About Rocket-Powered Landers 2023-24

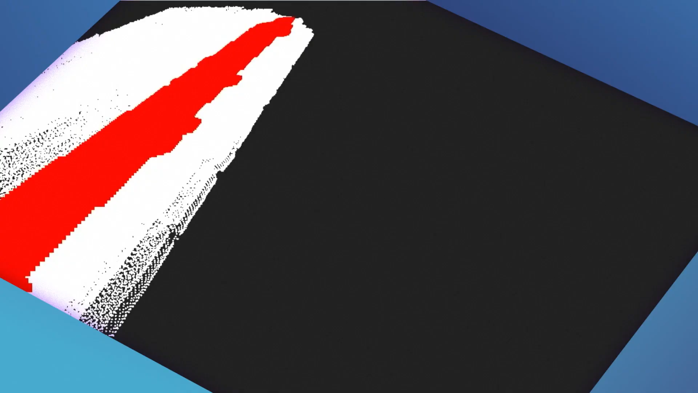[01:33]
create a 3D map of the lunar test field, or analyze how the lander operated and performed during flight.